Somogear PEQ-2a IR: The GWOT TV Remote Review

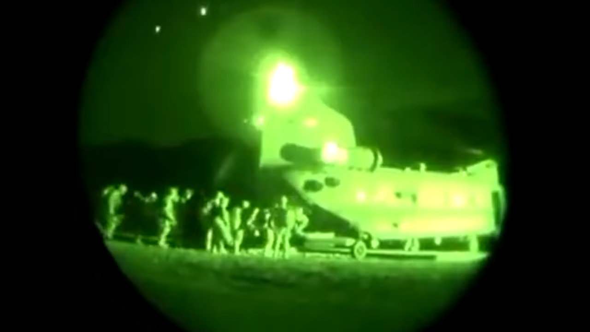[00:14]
Following the attacks on the United States a month prior, Green Berets crossed over the border into Afghanistan inside an MH-47 Chinook helicopter,
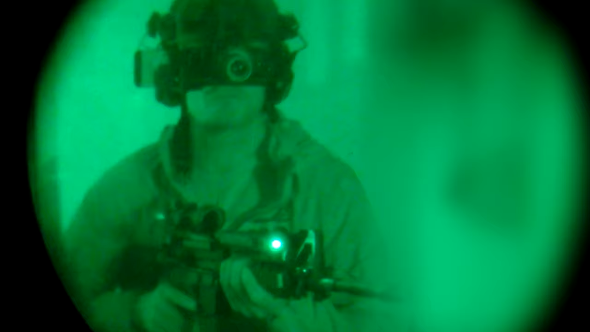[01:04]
Yes, nothing screams GWOT than an M4 carbine outfitted with an ACOG and the legendary AN-PEQ-2 riding atop the Knight's wrist system.
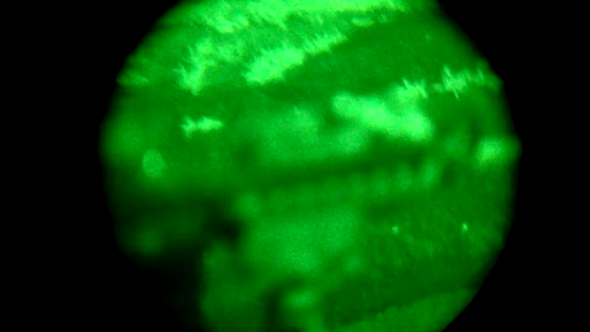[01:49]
Or I should say, PEQ-2a, as this features the safety block which stops it from going into full power mode by accident.
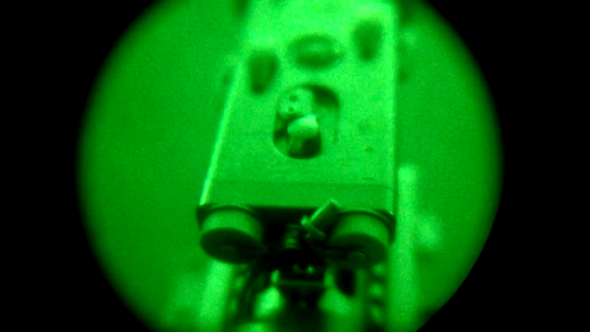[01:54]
Across Somogear's product range, they offer both visible and invisible options.
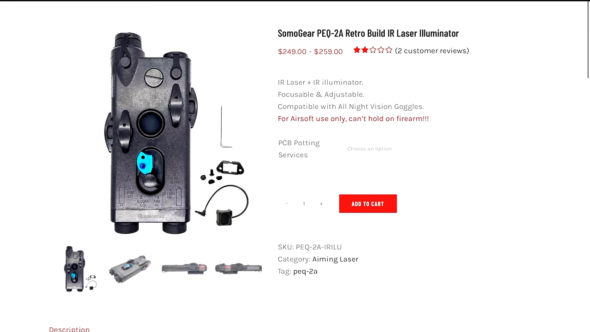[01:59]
In keeping with the genuine Insight Technology PEQ-2, this does not feature visible modes.
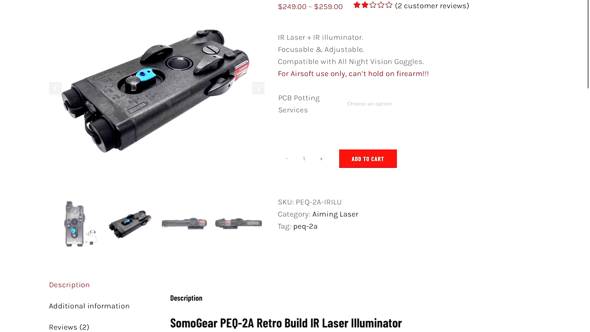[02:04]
You have the choice of either low power laser only, low powered illuminator only, high power laser mode,
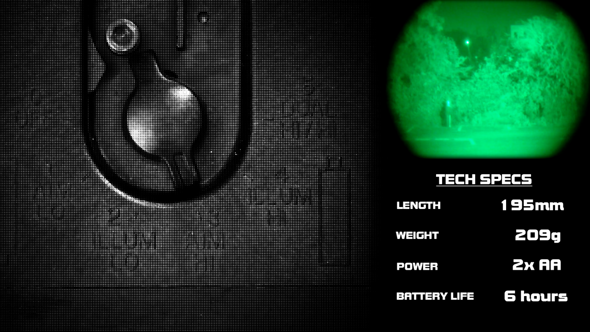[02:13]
high powered illuminator mode, and dual high powered laser and illuminator.
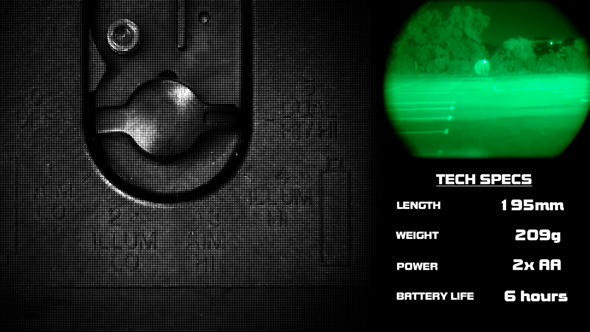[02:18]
In my younger days when I played airsoft, and played film sims and mil sims a couple of times a year,
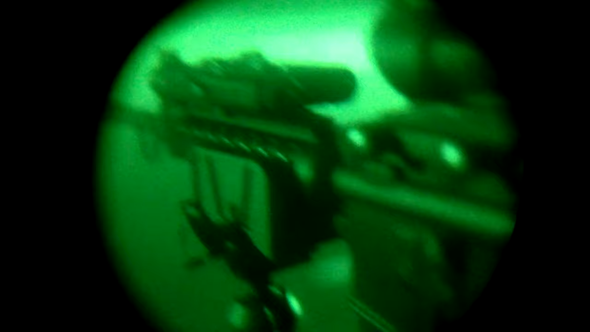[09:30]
beautiful M4 carbine set up right here with the Somogear PEQ-2.
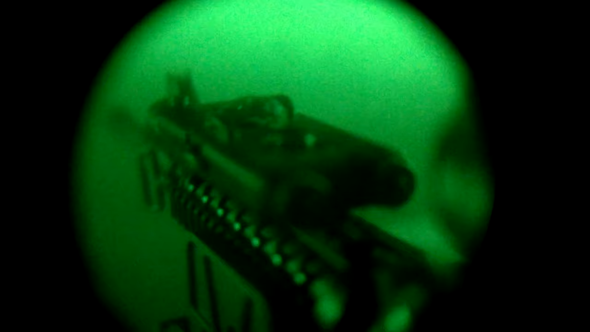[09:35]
We have the target set up just down there,
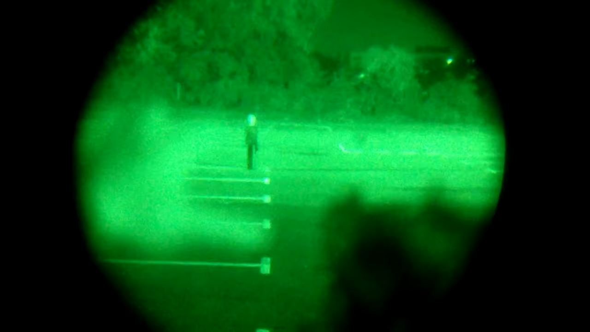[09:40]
roughly 15 meters away, not too far, just to see what the laser is doing and all the basic functions of the PEQ-2 and see what it's capable of. And then we're just going to stretch it along further past that, 50 meters and beyond.
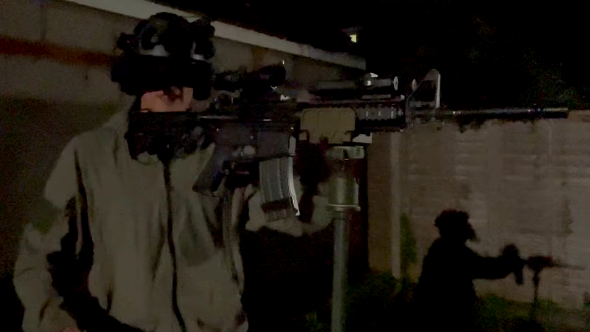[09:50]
So let's do this. So if we just go down to our first function, IR mode, look down range at the target, and see what the low powered laser is like.
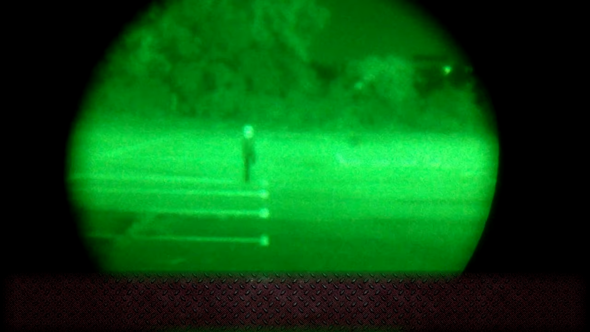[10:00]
Double click, constant on, And that's what she looks like. So, as you can see up close, it's quite bright, actually. It's not blinding. It's not blooming at all or anything. Not bad at all. And we go down range, and that's the 50 meter fence. And you can see the laser is slightly larger, but still not too bad. It's still sharp enough to do what's necessary, I guess. Not too bad, not too bad at all.
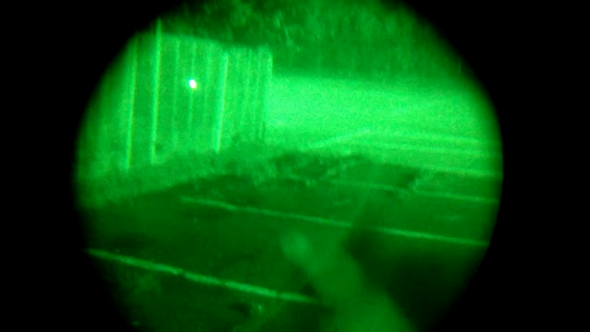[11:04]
Pretty good range. So if we just scroll along to the fence on here on the left, and yep, that's still the IR illuminator, but you could probably use it as its own target designator at this distance. Not that you would want to, because the laser is good enough for that kind of work anyway. So, yeah, IR laser and IR illuminator.
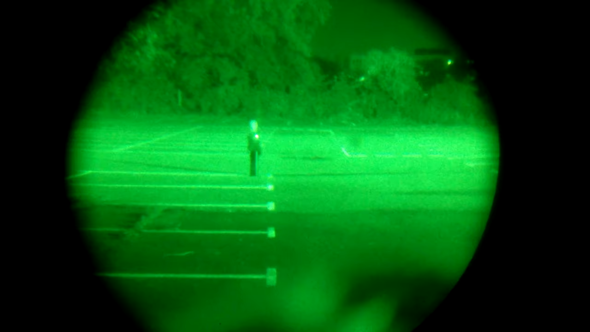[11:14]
Now, what we can do with the illuminator is just spread out that focus. So, you can see that there. It's a lot wider. It's about yay big on target at 15 meters. Again, let's get closer range. And it's kind of like a cheap tack light, really, isn't it?
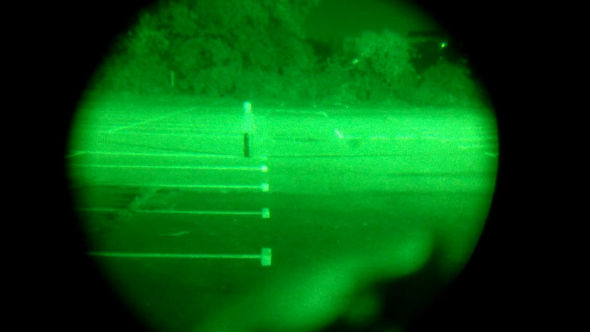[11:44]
It'll send additional IR light down range, but yeah, it's okay. It'll work.
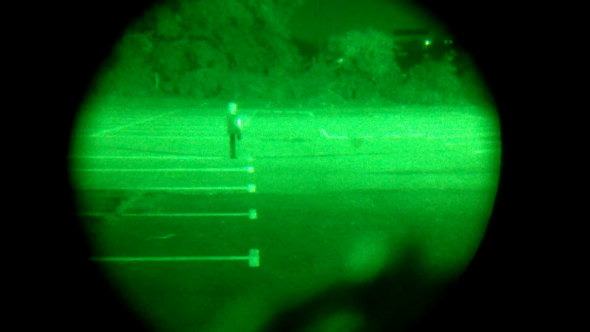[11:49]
So with the M4 tightly in the grip of the tripod, if I show you going back onto focus mode,
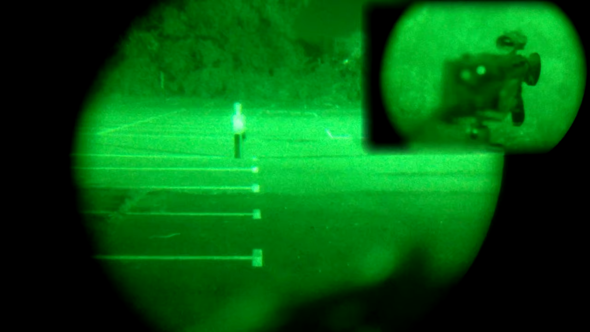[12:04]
you'll see the shift of that IR illuminator just go wildly off. See, that's not me, that's the M4 is as tight as I can hold it in the tripod,
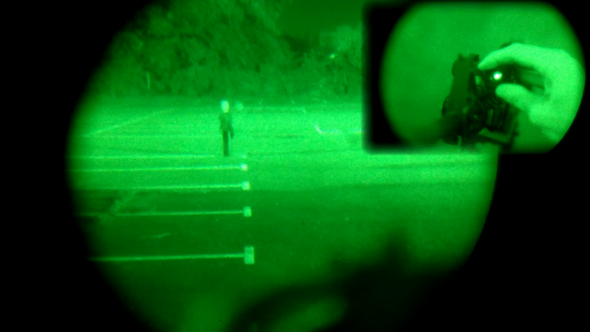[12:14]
but you can see it shifts the point of where the IR is looking at.
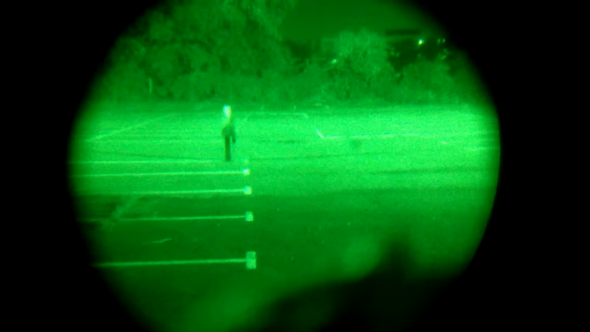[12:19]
Don't know if that's supposed to do that, but it does.
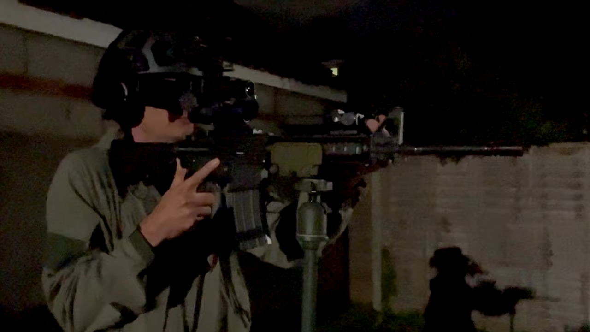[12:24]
So downrange, there's your focused IR, and then your wide flood function.
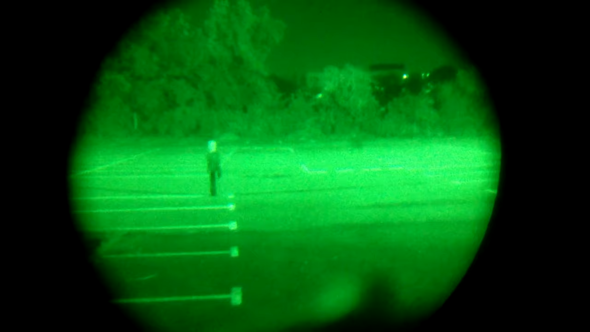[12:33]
Now, we do have a lot of ambient light here, unfortunately, but if it were a lot darker, you'd definitely be able to see that illuminator a lot better. Okay, so transitioning from the low power IR laser over to the high power,
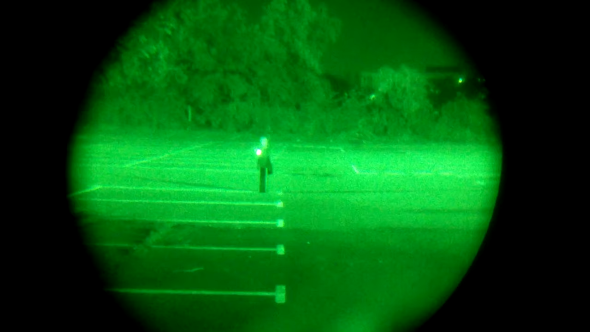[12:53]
let's go through the illuminator, and there's the high power IR laser. See that? You can just about make out the beam coming off of it. That's pretty cool, but it's definitely kicking out a lot more IR light going down range. And you can see on the target's face there, you can see it blooming really quite brightly at close range.
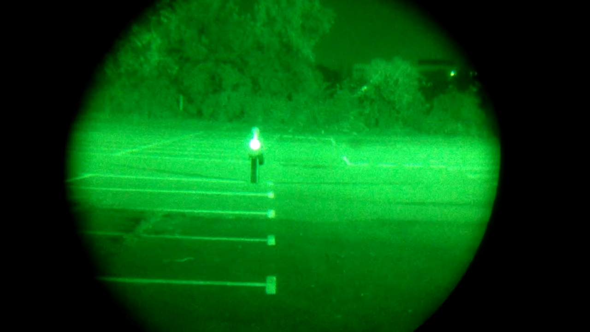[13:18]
Yeah, that's a lot of IR light. And again, going close range over to the fence.
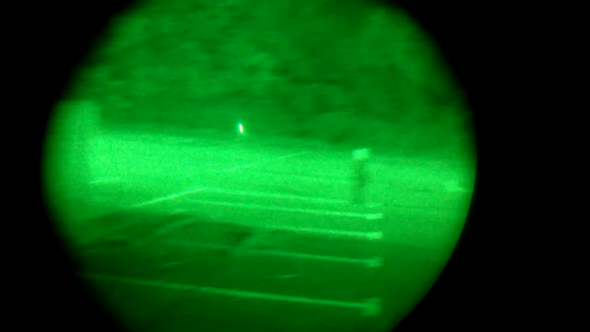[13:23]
Yeah, it's pretty strong. You can probably imagine how bright it is going to be if there's not as much ambient light downrange. Now, if we go over here to the trees in the distance, that's about just over 150 meters away from where I am,
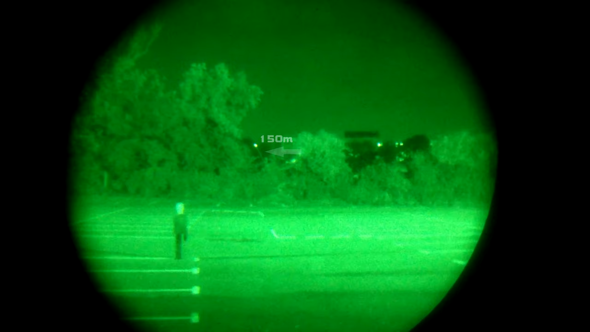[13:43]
and you can see the beam heading all the way over there, no problem.
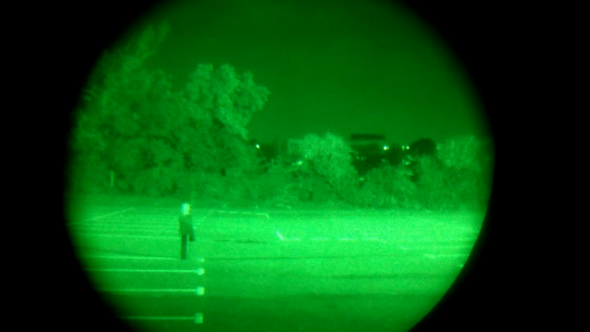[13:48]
And the beam is definitely a lot more distinctive at this distance.
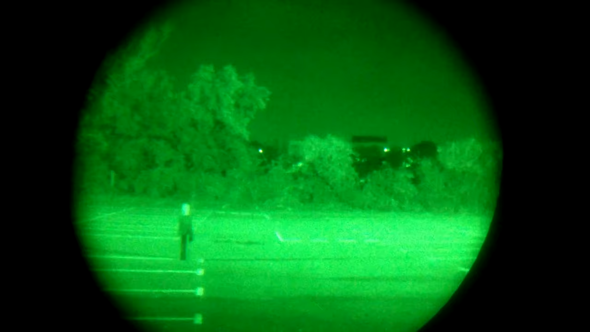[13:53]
Pretty cool. Looking through the ACOG.
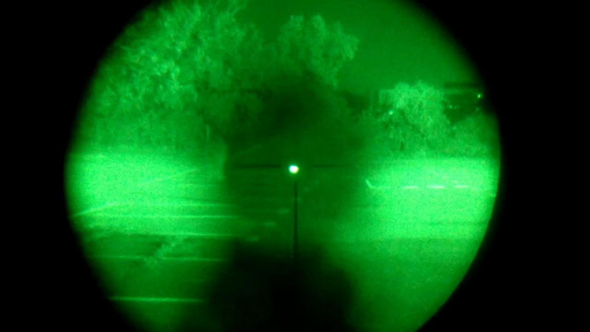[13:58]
Just a little bit off, but that's okay.